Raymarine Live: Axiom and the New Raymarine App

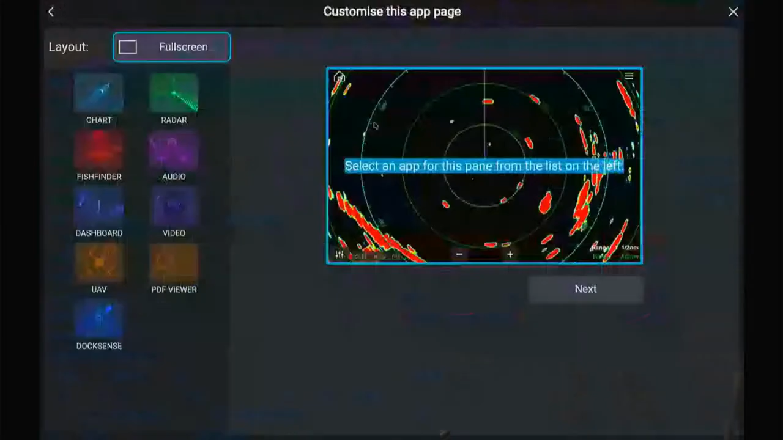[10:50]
And then I'm going to split it up into two windows, either side by side.
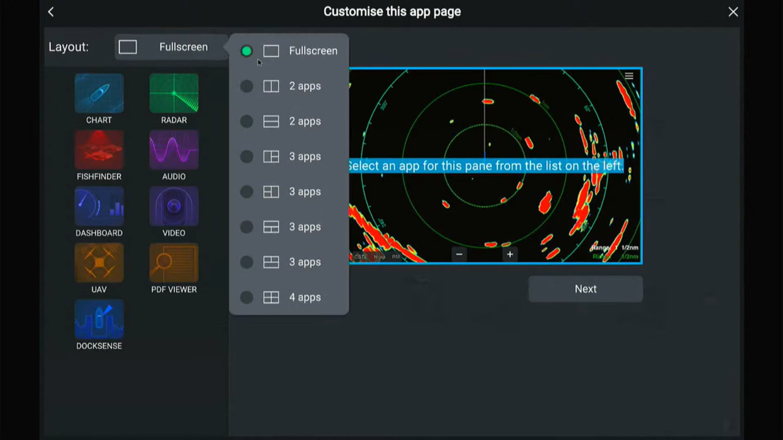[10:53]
And it could be just two. Or I could do four apps side by side. But however I do it, I want to get two video windows adjacent to each other.